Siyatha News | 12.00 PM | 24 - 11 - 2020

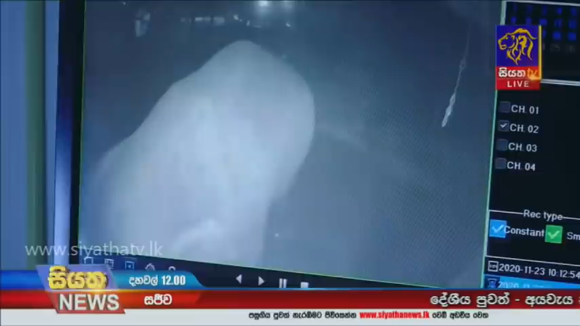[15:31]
ඊයේ අලුයම එකට පමණ මෙම ස්ථානයට පැමිණ ඇති වන අලියා වීමෝලේ දොරවල් දෙකක් කඩා එහි තිබූ වීගෝනි ආහාරයට ගෙන ඇති බවයි ගම්වාසීන් පවසන්නේ.